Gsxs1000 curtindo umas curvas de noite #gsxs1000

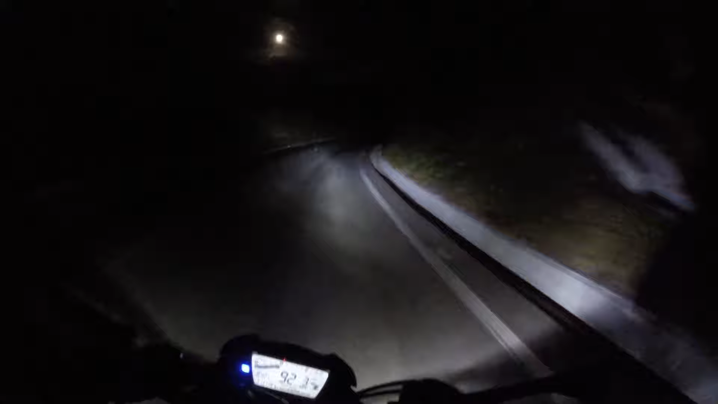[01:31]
Será que eu vim? Só no pirulito, maluco. Iha! E as curvinhas aqui é chonada, é tudo descendo, é. A noite é perigoso, é bicho, cara.